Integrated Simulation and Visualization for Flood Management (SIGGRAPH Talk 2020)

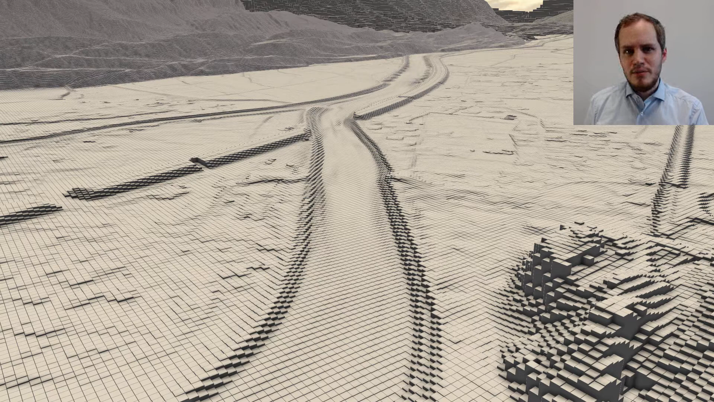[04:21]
The first input is a digital elevation model defined on the simulation grid, with a cell size usually between half a meter and five meters.
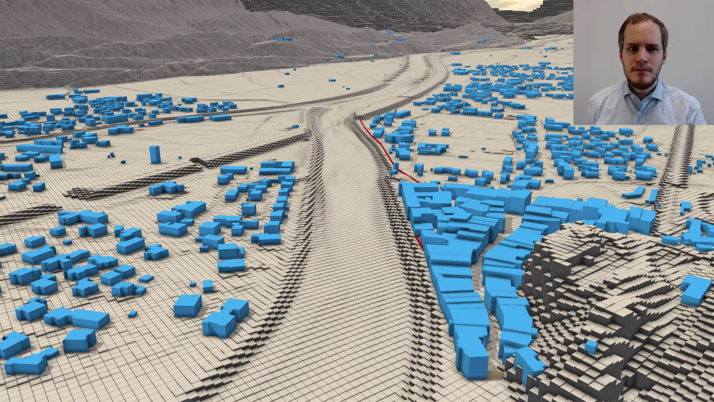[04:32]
Second, we need the meshes of buildings and flood protection structures. They provide a geographic context for orientation within the scene.
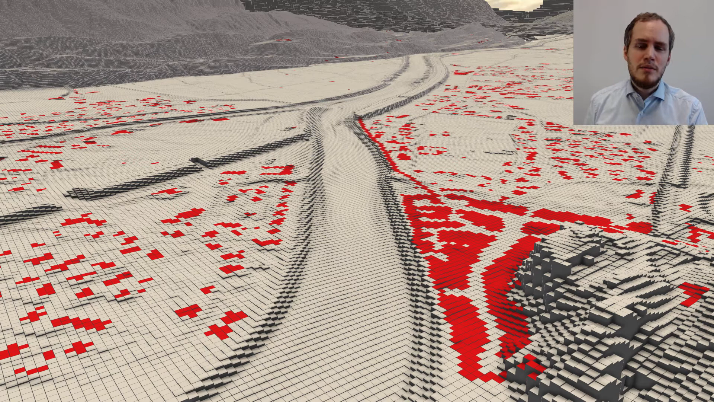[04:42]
But more importantly, we rasterize them on the simulation grid to create wall boundaries for the simulation, meaning cells that cannot be flooded.